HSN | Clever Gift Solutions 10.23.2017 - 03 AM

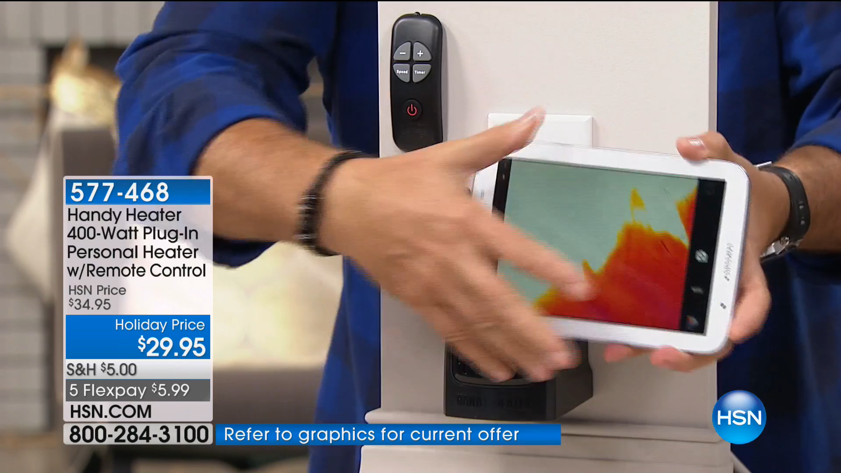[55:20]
That's actually a thermal camera right there. And I'm going to turn this unit on. And I want you to see something. It should be reading the temperature. Is it? Oh, go away. Watch this.
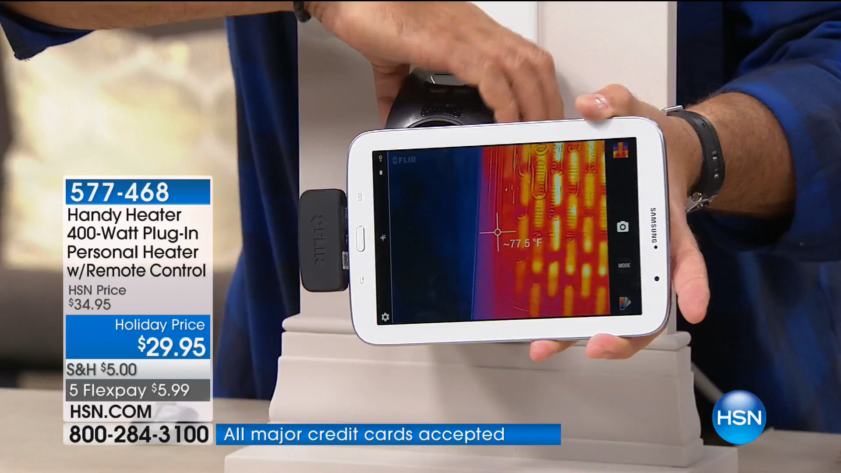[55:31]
On screen: spot 77.5°F
I'm going to turn this unit on. And it's around 73 degrees right now. It went off? Okay, that was just me putting my big fat finger right on top of it. Hang on, folks.
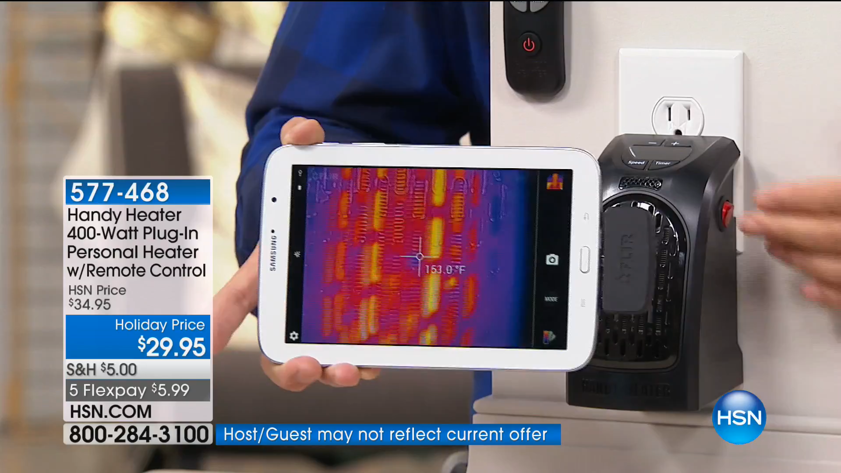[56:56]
You can put it on a timer to turn itself off if you want to. Right. So it has all those cool features.
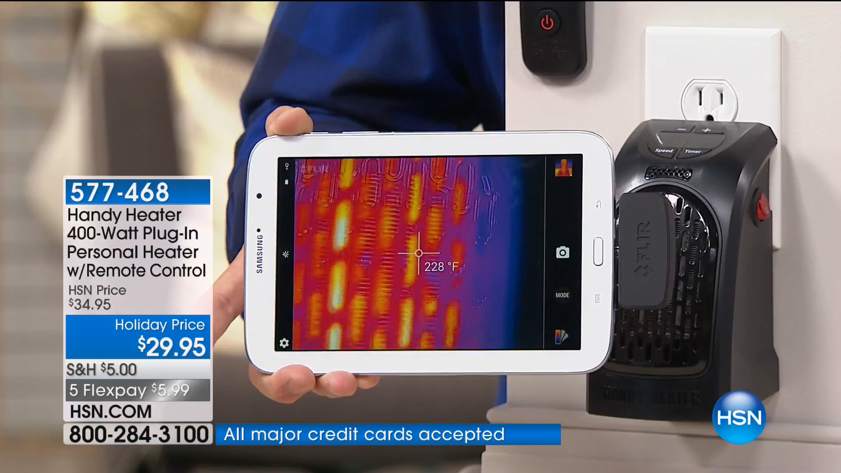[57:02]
On screen: spot 228°F
Now look at the temperature coming out of here right now. It's around 200 degrees, 170 degrees, and what you're seeing right there is the thermal image of this and notice how it's even going higher as I'm holding this right here.
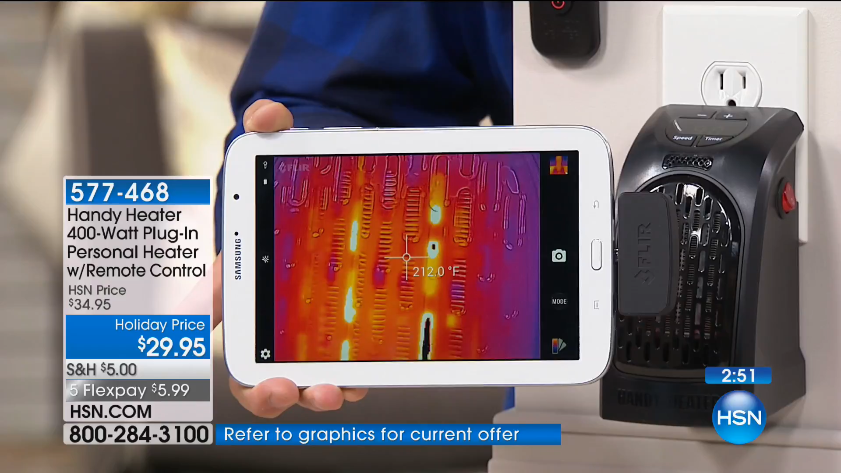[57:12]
You can see the heat that's coming out of this. I mean, it's a 400 watt heater, okay? I mean, the most you can have in a heater is 1,200 watts. So if you think about the size of a 1,200 watt heater and how tiny this is, this thing is doing a heck of a job for you.